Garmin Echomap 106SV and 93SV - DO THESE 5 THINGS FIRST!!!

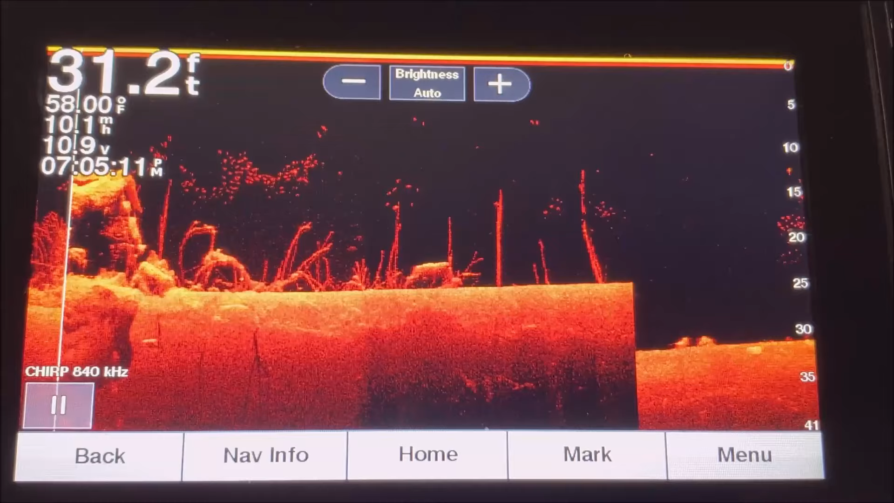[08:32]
On screen: depth 31.2 ft, water 58.00°F
it's all the same thing i don't recommend leaving it at this auto setting that's
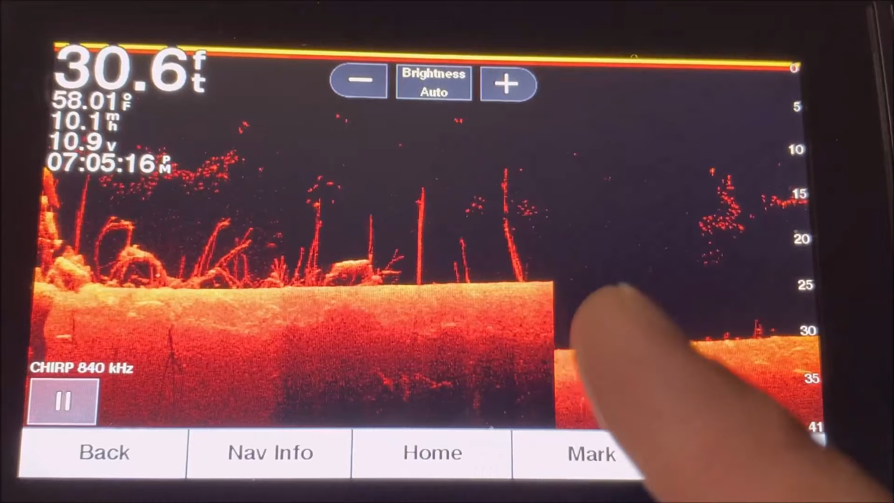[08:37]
On screen: depth 30.6 ft, water 58.01°F
what it may come out of the box in i would definitely change that and you can change
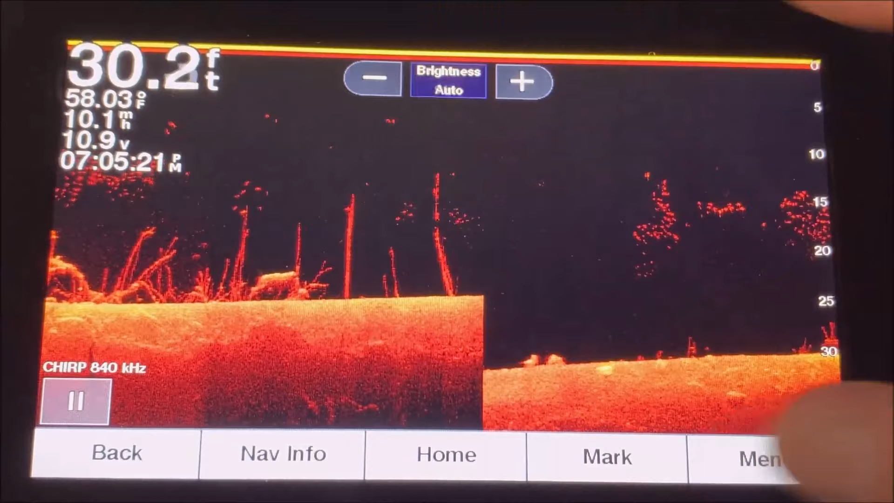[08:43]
On screen: depth 30.2 ft, water 58.03°F, speed 10.1 mph
that just by hitting that button right there and changing that you know on the fly like so i
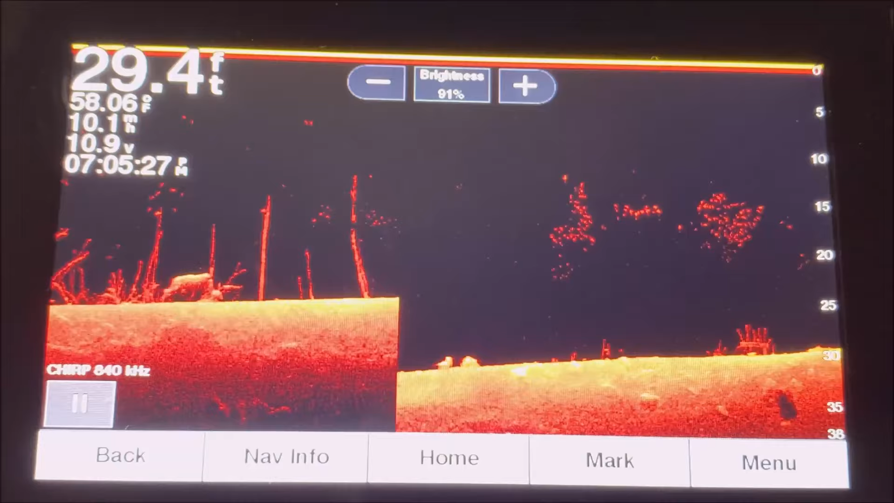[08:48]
On screen: depth 29.4 ft, water 58.06°F
typically like to keep it at around 92
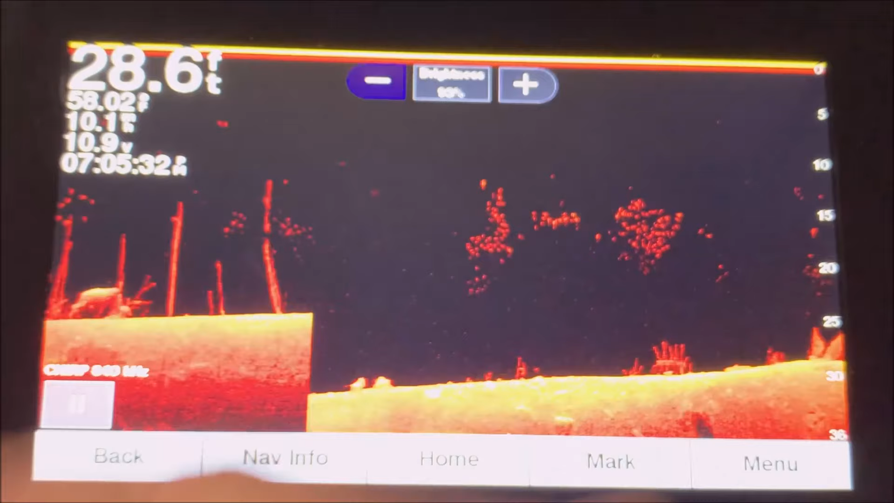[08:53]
On screen: depth 28.6 ft
just to where you're not getting a lot of fuzzy stuff in here and then i'll typically
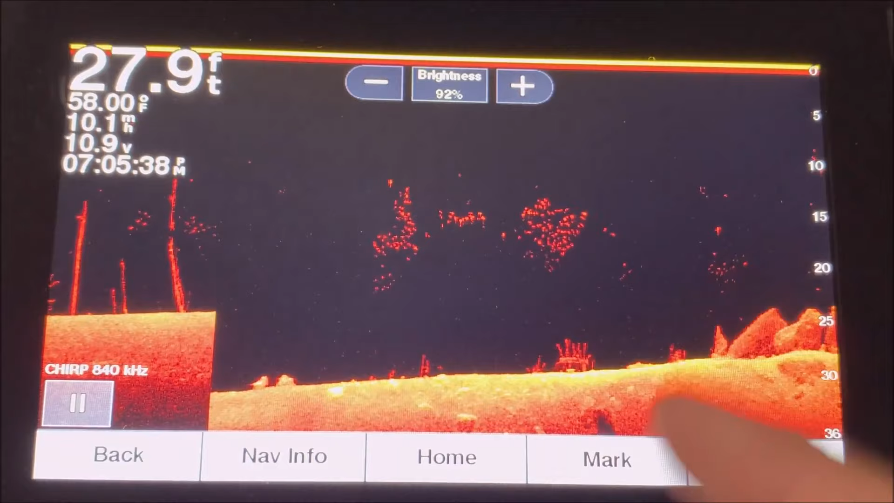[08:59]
On screen: depth 27.9 ft, water 58.00°F
bump up the contrast as well just a little bit on that and you can do
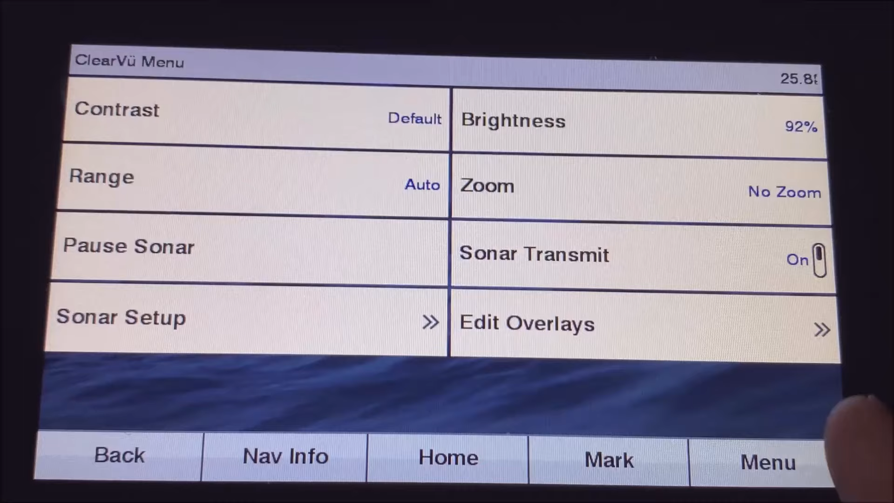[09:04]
that by this menu screen here you have your brightness as well and your contrast here again it's on default i would change
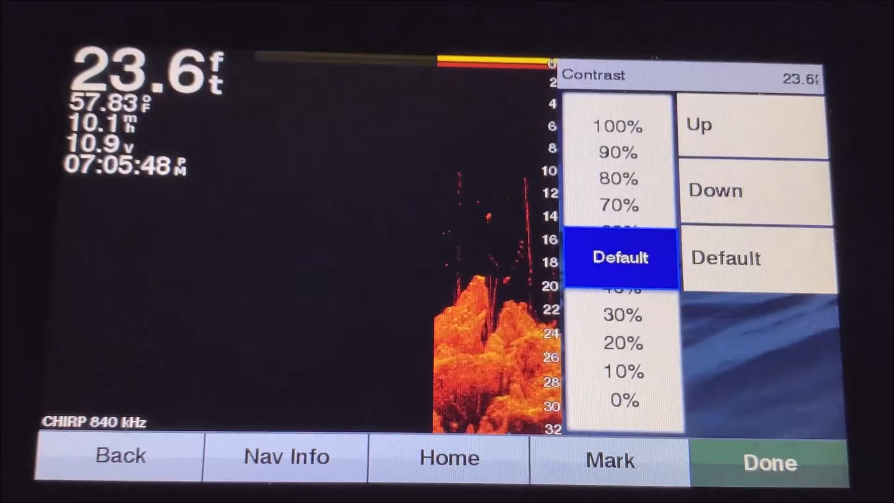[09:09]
On screen: depth 23.6 ft, water 57.83°F
that and actually bump that up a little bit to about 77
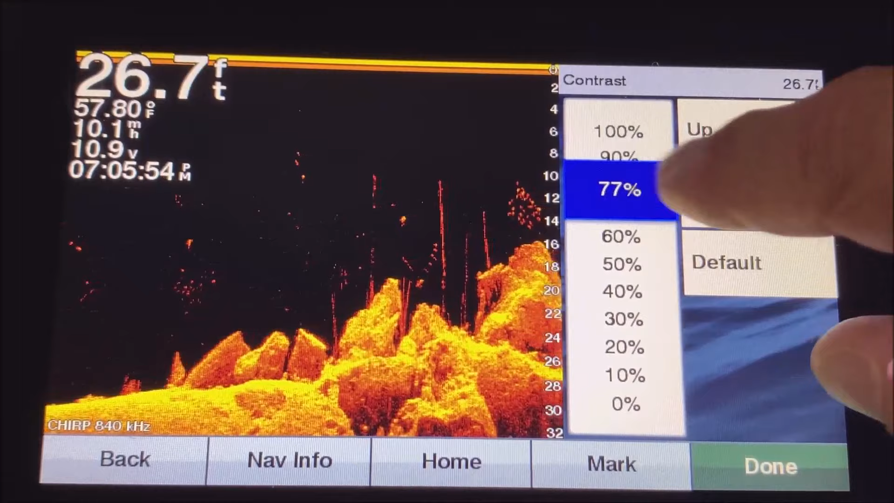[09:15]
On screen: depth 26.7 ft, water 57.80°F
and see how you got a much better return now so those are just the the settings you
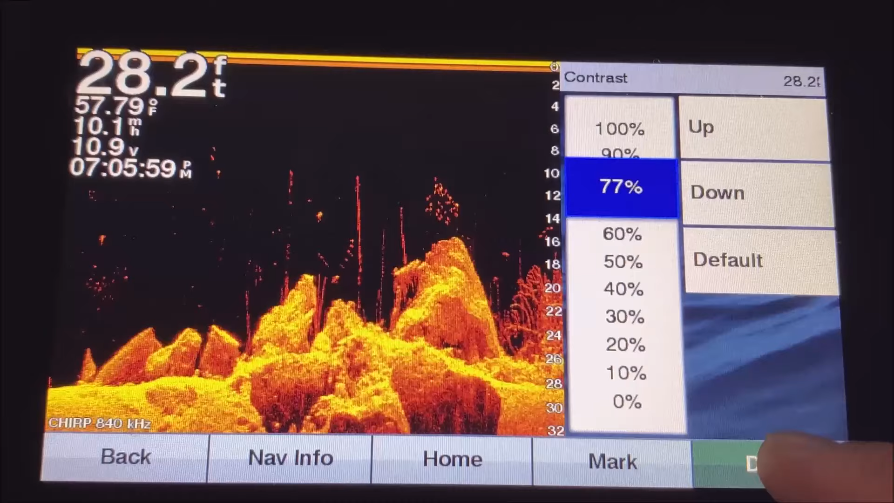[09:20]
On screen: depth 28.2 ft, water 57.79°F
know quick out of quick and down and dirty that i would use and see how much better a picture that gives you now um you know so now you got fish here rocks here stick ups here and you just got a much crisper return you know just adjusting the brightness down slightly and then the contrast up slightly and that'll give you a better picture now obviously the bottom that you're on is going to
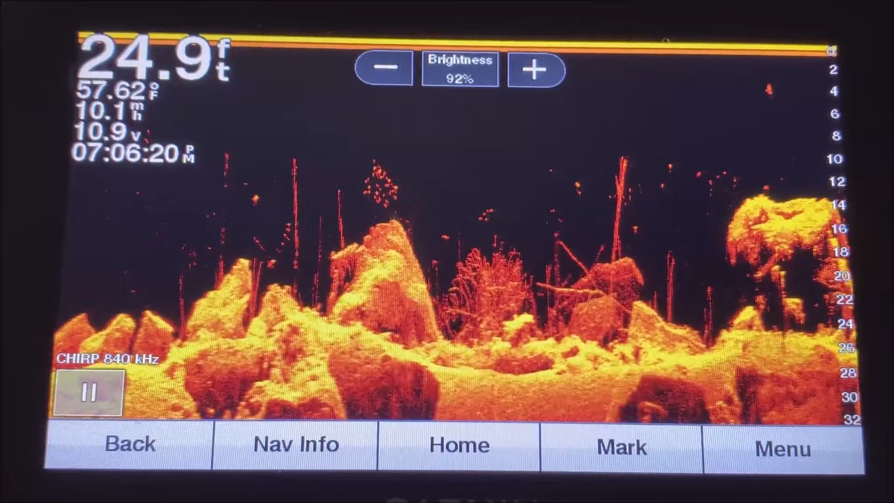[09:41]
On screen: depth 24.9 ft, water 57.62°F
you know weigh heavily on what kind of picture you've got if you've got a mushy bottom then you're not going to get this bright
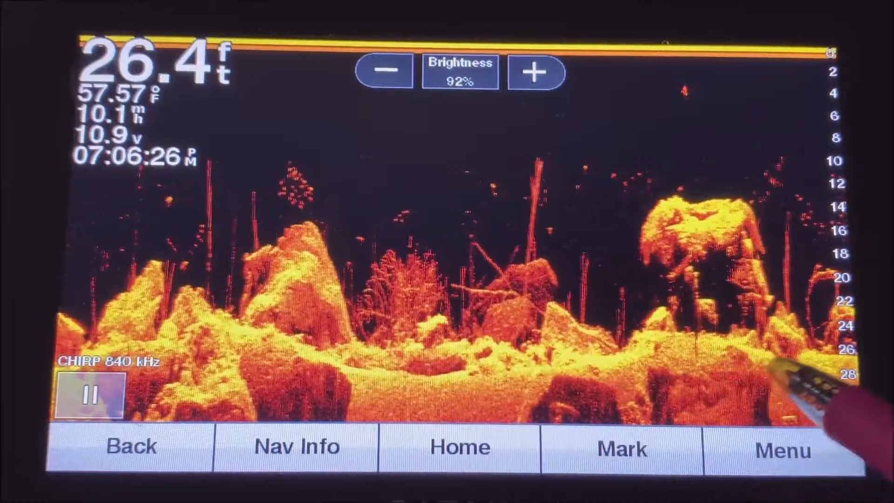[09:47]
On screen: depth 26.4 ft, water 57.57°F
return no matter what you do so just you know adjust those to to the best settings but in general i like to turn the brightness up or i'm sorry down just a tad and then hit the contrast up a pretty good amount because it comes out of the box set in my opinion a little
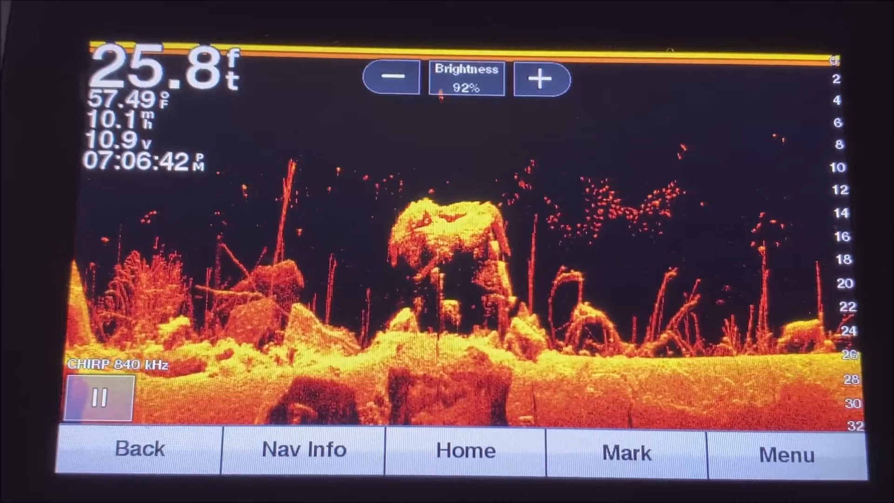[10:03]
On screen: depth 25.8 ft, water 57.49°F
bit too low all right and then finally last but not least the fifth thing i would definitely learn